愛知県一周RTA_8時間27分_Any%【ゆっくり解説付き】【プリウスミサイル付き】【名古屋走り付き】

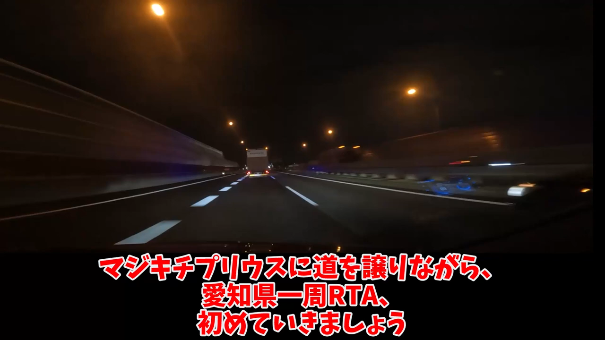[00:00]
マジキチプリウスに道を譲りながら、愛知県一周RTA、始めていきましょう。一宮インター降りてすぐの急カーブ、かなり強いGがかかります。準備運動がてら、タイヤの温度を確かめよう。その次の左コーナーは急勾配との組み合わせ。出発前に補充した、空気圧の前後バランスもバッチリですね。カメラ設定を超広角にしたのを忘れていたので、以上に飛ばしているように見える点はご了承ください。計測開始地点は、両近所から名古屋高速に合流し終わった後の、速度制限の標識をくぐったタイミングにします。
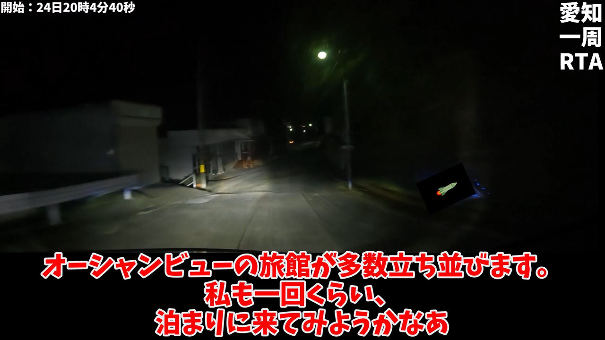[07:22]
私も一回くらい、泊まりに来てみようかなぁ。動画で見たら一瞬ですが、マニュアル車は坂道発進絶望するし、自転車は立ち漕ぎ無理ですよ。ここに駐車場があります。有料と書いてありますが、多分深夜や換算機は、タダで止めさせてもらえます。周りが真っ暗なのに、ここら辺だけ明るいですね。22時23分に到着です。
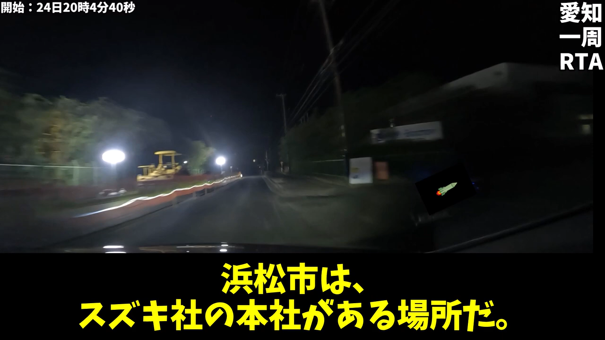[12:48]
浜名古沿いに出ました。かなり長い時間を運転してるのに、動画だと一瞬で虚しい。ネズミ取り合ってそうですが、右手に浜名古を望む、昼間は穏やかに流れる道です。ワインディングとしての楽しみもあって、名古屋からはちょっと遠いと思うけど、免許取ったら、2回はドライブで来たい場所ですね。レンタサイクルもあるらしいが、車やバイクに慣れてる身には、今すらエンジンを手放せ、というのは酷だ。さて走ってきまして、半島みたいなところに右折して入っていきます。特徴的な橋があるんですよね。
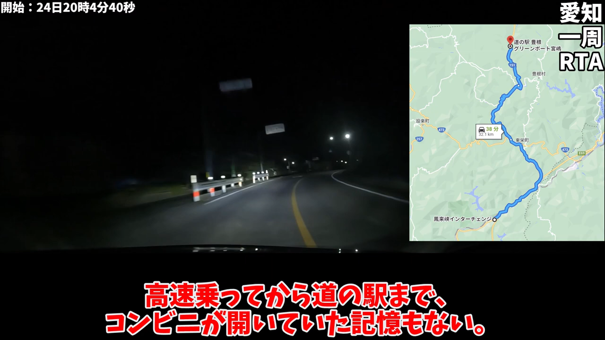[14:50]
高速乗ってから道の駅まで、コンビニが空いていた記憶もない。そんな虚無な闇夜のワインディングを、ただひたすらに、無心で駆け抜ける時間が続く。私みたいに走るのが好きなら歓迎だけど、うーん、万人向けとは言い難い旅路だ。車とすれ違うのも、1時間に2台か3台。この時点で12時を回り、もうしかしかいねーよ。しかしか。そう、しか、この手のワインディングのボトルネック。出した速度の分だけリスクになる存在。いつの日かのドライブよりマシなんだけど、愛知エリアの山間部の、夜間最大のリスクであることは間違いない。